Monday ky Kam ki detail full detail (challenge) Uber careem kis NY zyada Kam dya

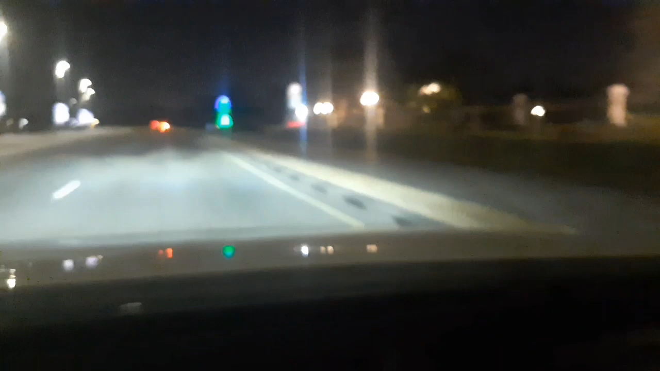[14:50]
ویلاس کے اندر ہے کمیونٹیز کے یہ یہاں سے تقریباً فورٹی ٹو فورٹی فائیف فورٹی فورٹی فائیف کلومیٹر ہو جائے گا یہاں سے